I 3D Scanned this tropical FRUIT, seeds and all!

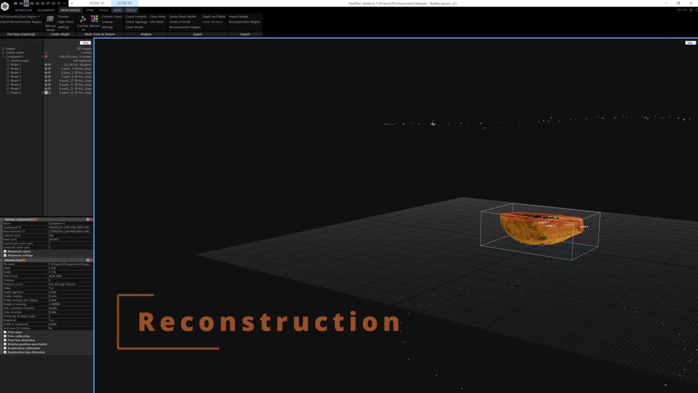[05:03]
reality capture this is what you can see you can see the two circles of